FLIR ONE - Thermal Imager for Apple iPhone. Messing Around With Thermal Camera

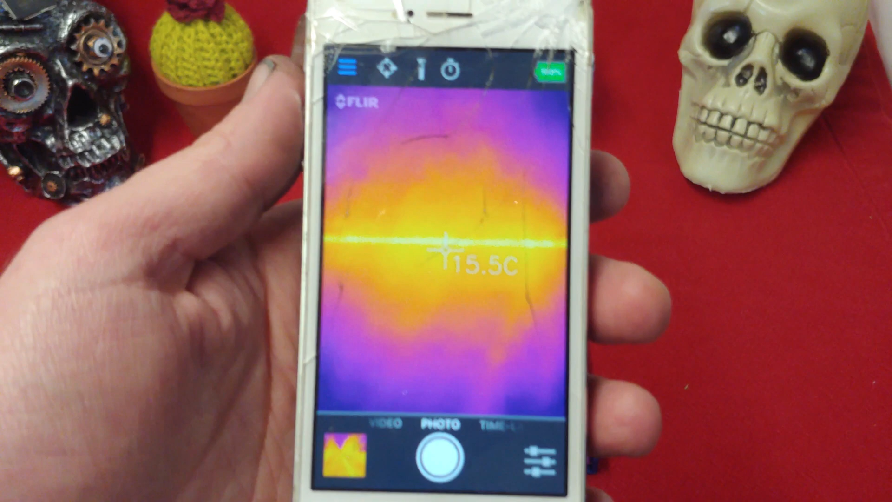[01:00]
On screen: spot 15.5°C
You're going to have a line on the front.
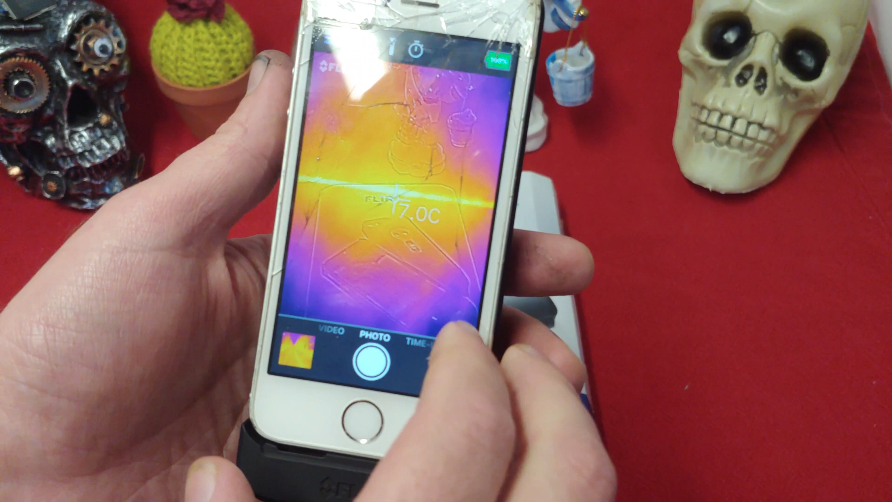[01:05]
On screen: spot 17.0°C
So in order to make it better, what you got to do, just pull it down for a second and let it recalibrate. And once you bring it back up again,
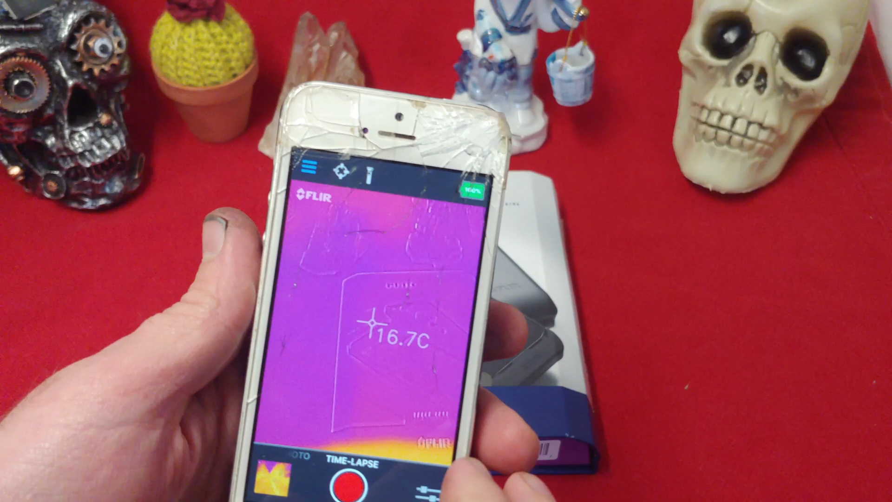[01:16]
On screen: spot 16.7°C
there, we no longer have that issue. So unbelievably cool.
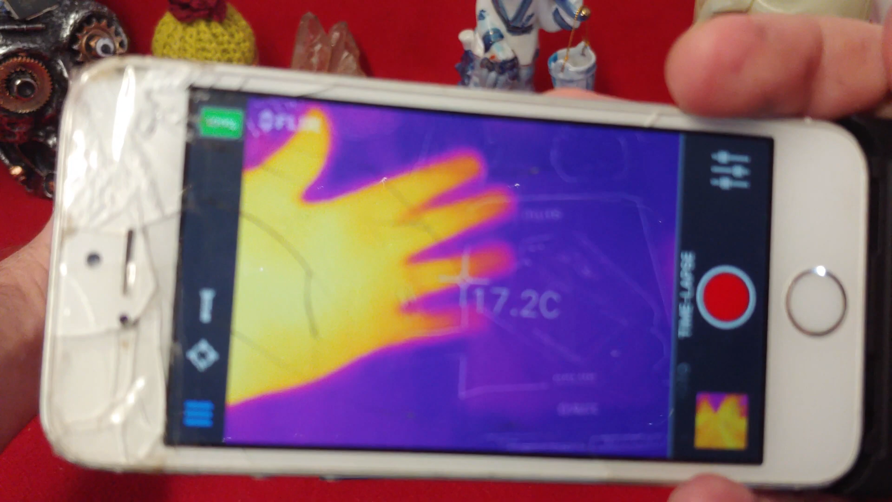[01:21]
On screen: spot 17.2°C
Look at that. It's predator vision. That's insane.
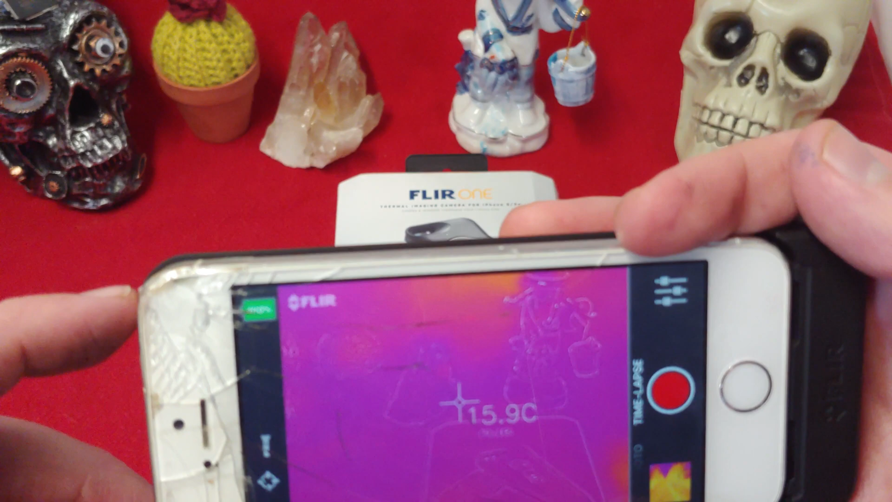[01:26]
On screen: spot 15.9°C
That's just crazy. That's just crazy. So you see how you have the outline of the things you're looking at.
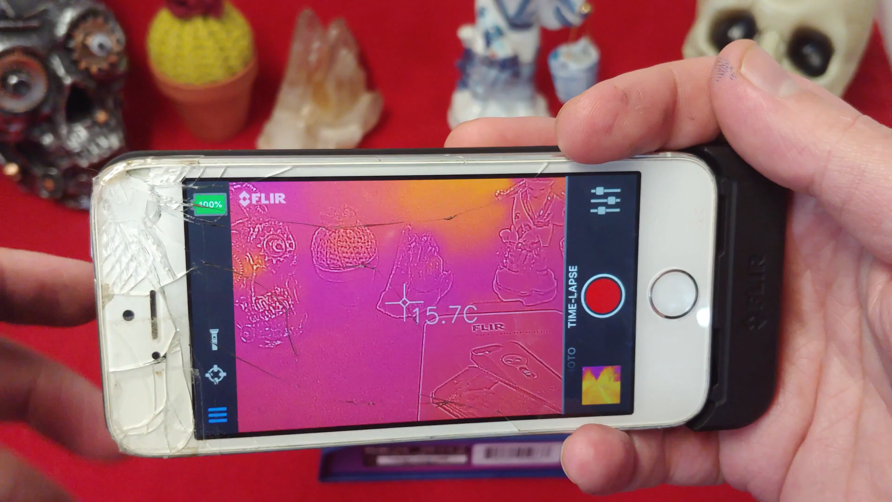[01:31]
On screen: spot 15.7°C
And then of course you get predator version. We get about a second leg, but that is just how it goes.
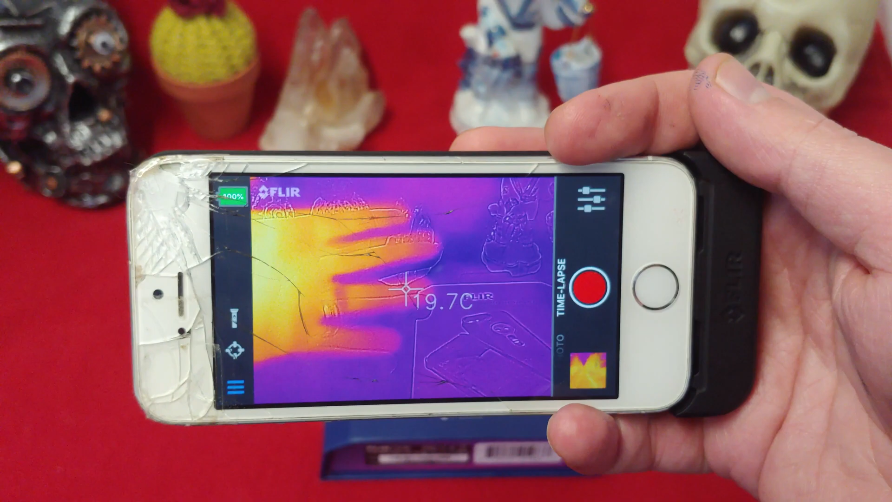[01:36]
We can turn the light on on here.
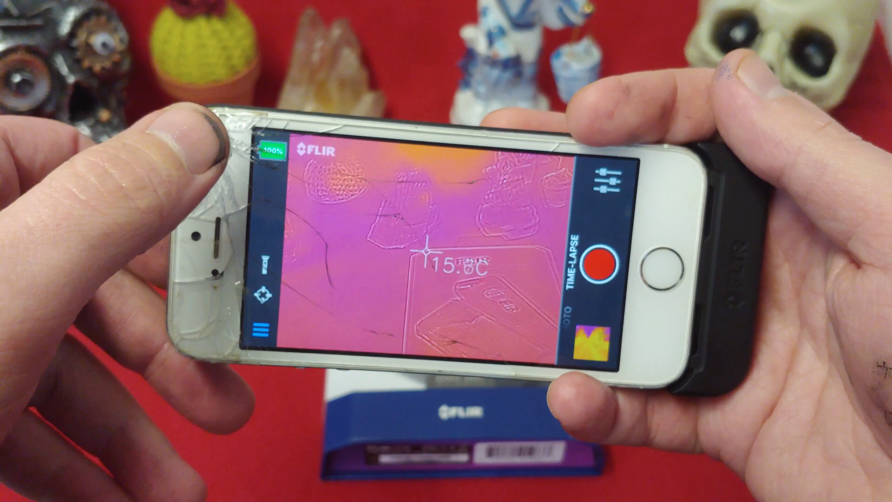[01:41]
We see the battery. We have, uh, oh yeah, we can do time-lapse.
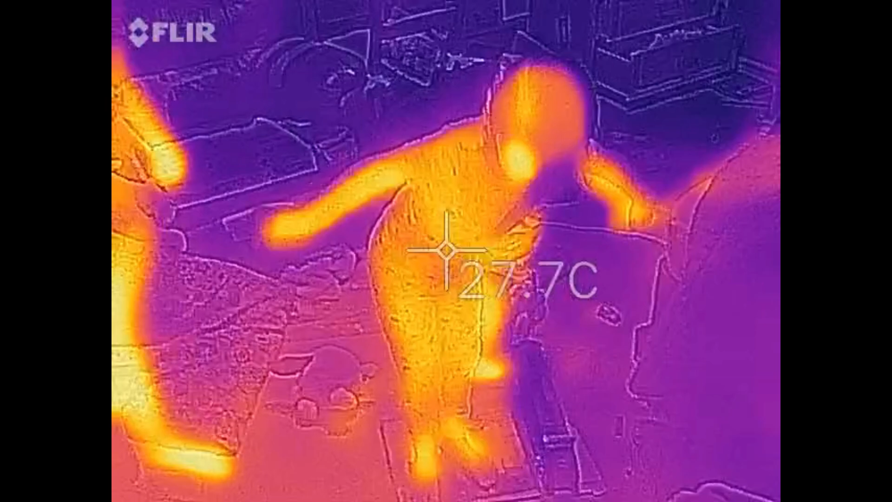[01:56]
On screen: spot 27.7°C
And here's Aggies and there's Chaco. They're playing the floor is lava, jumping from book to book.
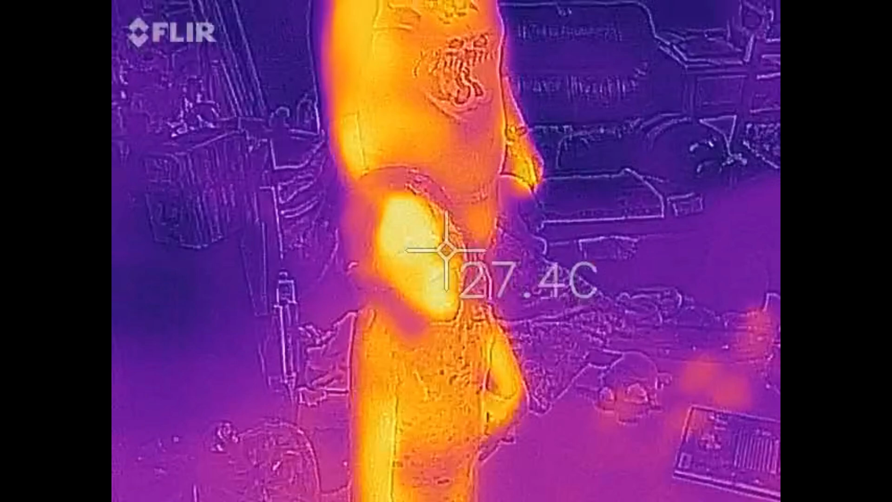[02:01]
On screen: spot 27.4°C
You can see the books. You can see them. You can make them all out pretty nice.
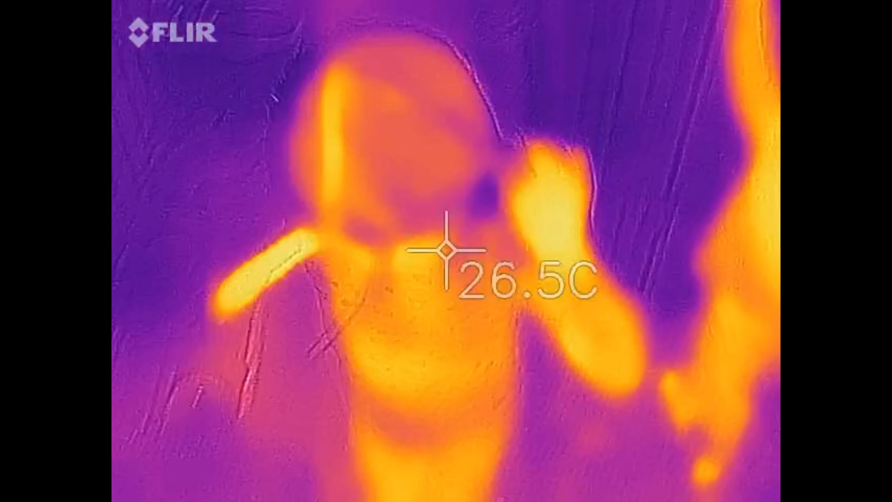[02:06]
On screen: spot 26.5°C
Not bad for a $500 piece of hardware, right?
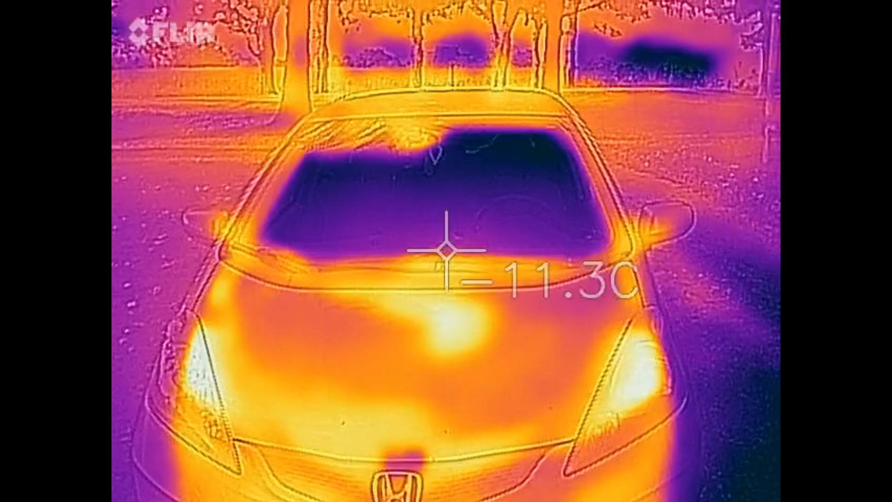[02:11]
Now here's my car after driving to the cemetery for a special spooktober special. Here we have the headstones. You can see the headstones are, uh,
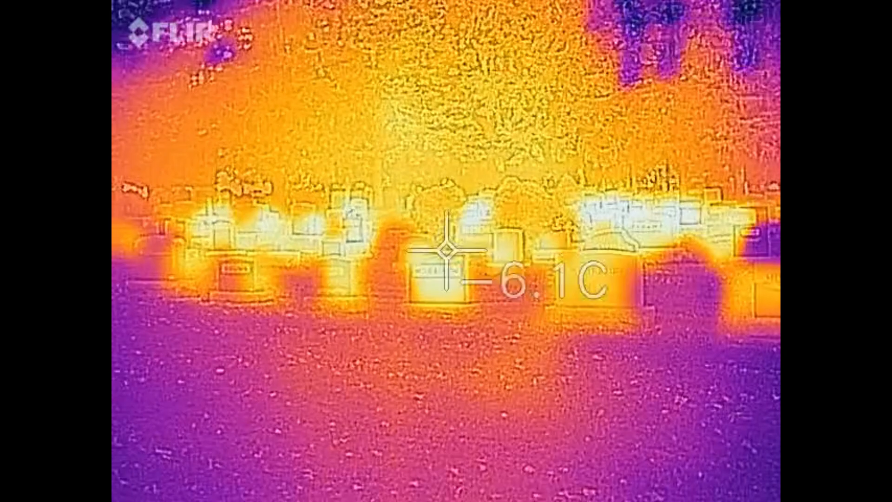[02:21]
warmer than the ground because they soak up a lot of sunlight. But still it's pretty interesting.
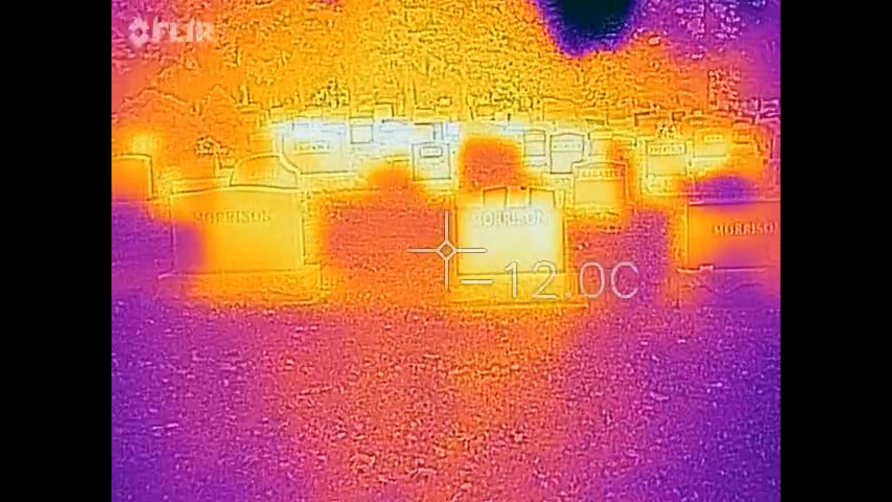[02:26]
On screen: spot 12.0°C
It's also interesting how the trees light up too.
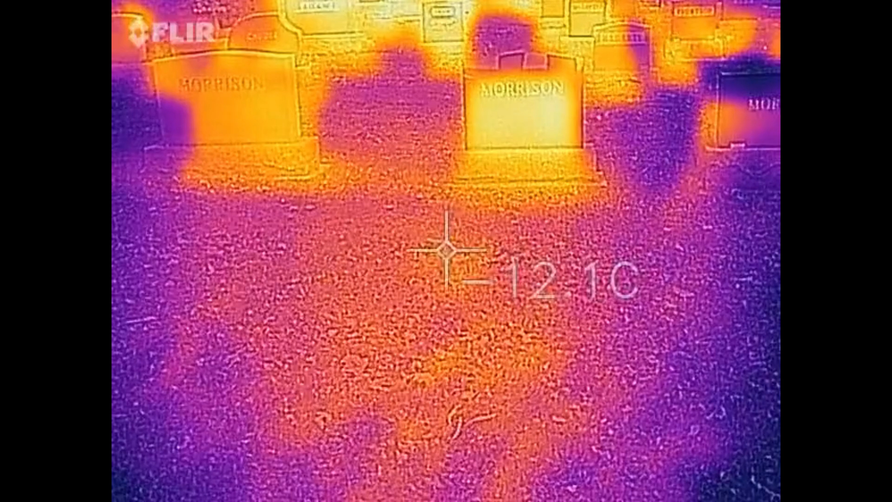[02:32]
I didn't realize there was actually any warmth in the trees. However, the ground just looks, just looks very cold.
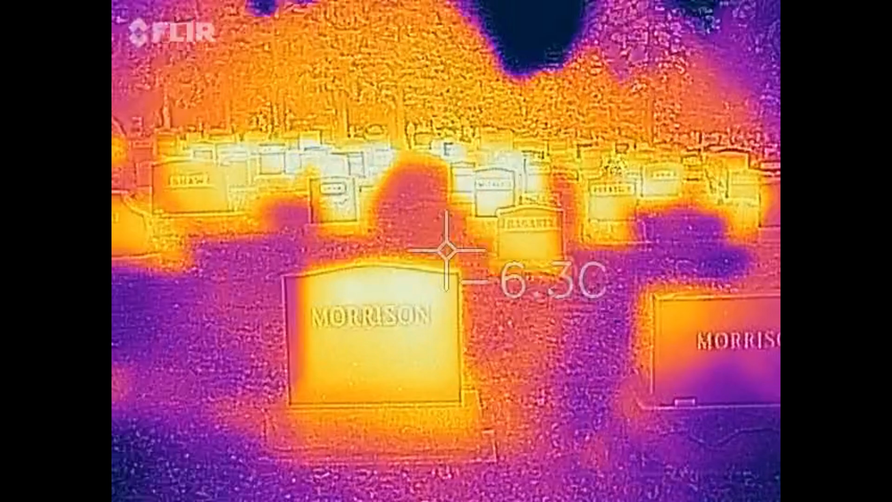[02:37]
On screen: spot -6.3°C
Now I'm getting an incorrect reading here.
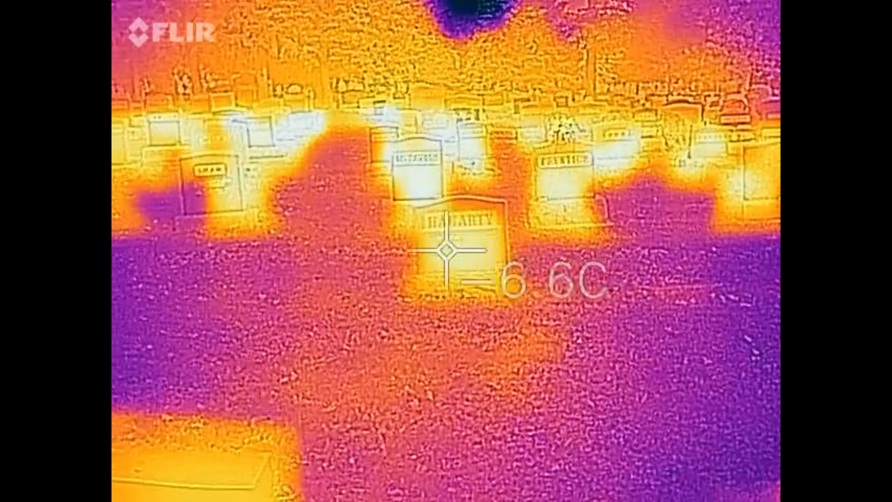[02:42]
On screen: spot 6.6°C
There is no way that these things are sitting at minus six and the floor is minus 12 because,